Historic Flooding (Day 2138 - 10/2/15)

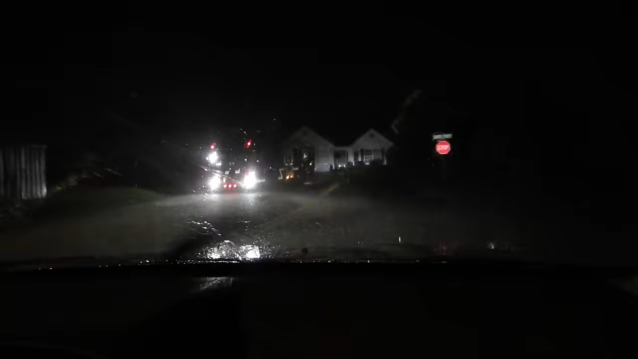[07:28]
is a fire truck here i'm assuming
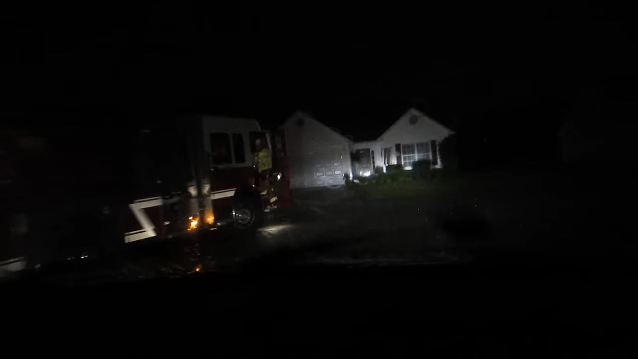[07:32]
rescuing a car no they're going into a house are they going into a house is it flooding or something i don't know we're leaving my parents i didn't
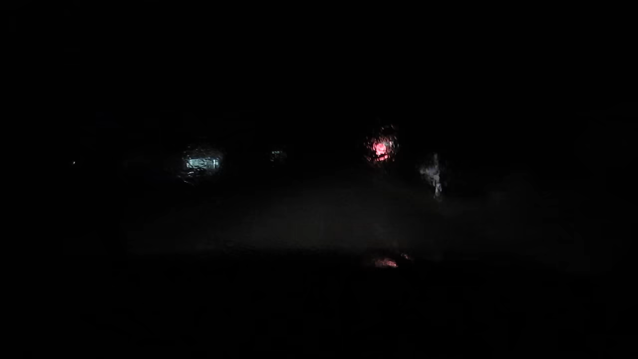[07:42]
stop at that stop sign i hope i'm not in trouble but to be honest i don't think stopping is the best course
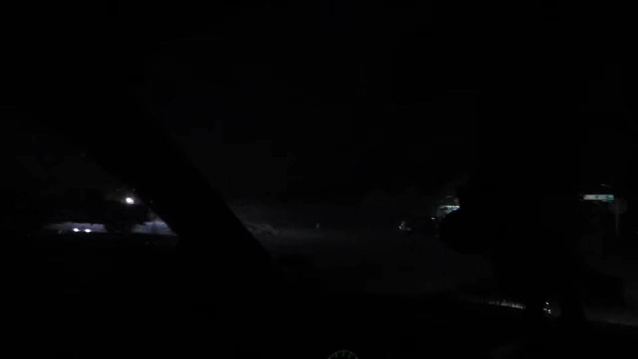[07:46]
of action right now i think i got a stop sign too something to do you
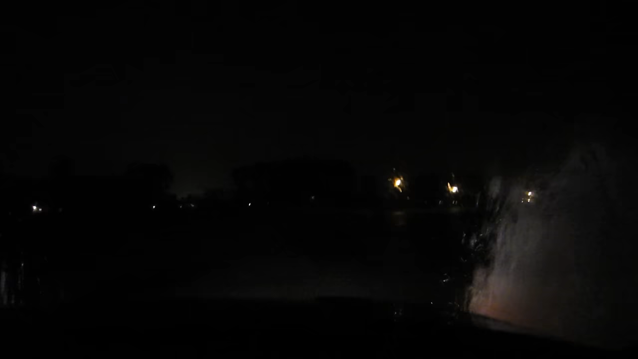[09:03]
like i can't actually see the road aim for the median i'm aiming for the median whoo car is dying in and out watch that curb i see the curb i'm happy to be on land again holy crap this is one heck of a uh of a ride where's that coming from the side of the road it's deep on my side
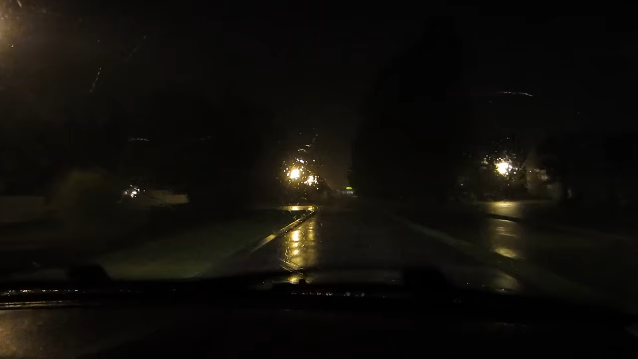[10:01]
the beginning it was great and i was like oh look it's fine and then you know it ended up being less fine geez well here's the good news we're almost home we are almost supposed to be more flooded i see everything so don't worry about that man it's like we're we're on a log flume holy
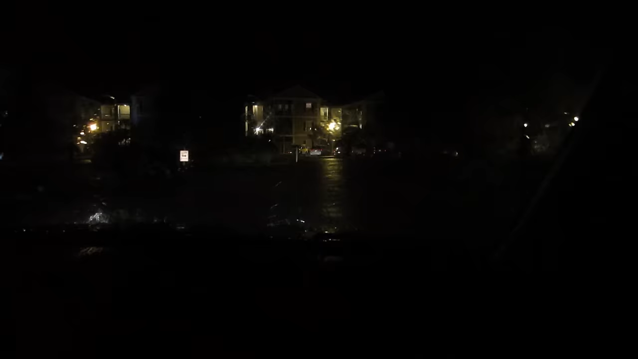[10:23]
crap should i go through the thing is it that's yeah everyone's going that way go that way to the right yeah come on car come on you got it you did it or you're in the process of doing it come on buddy i gotta turn you're gonna have to turn a little sharper than that i'm getting in here
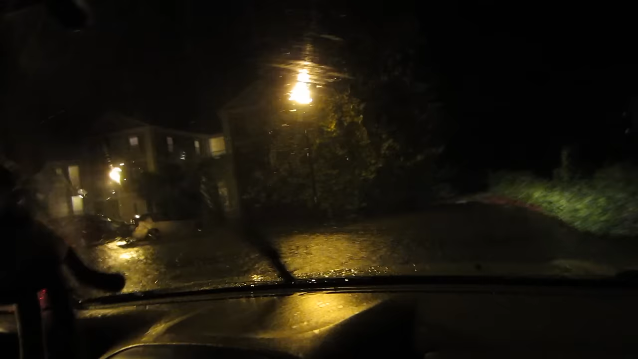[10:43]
oh man this is like a river look at it it's up over the jeez i really hope we have a parking spot because i have a feeling our parking spot has been stolen and uh i'm really hoping that it's not but i have a feeling it's gone no one's parked on the right here i wonder why everyone's like clinging to life all right do you see any spots right here where right here yeah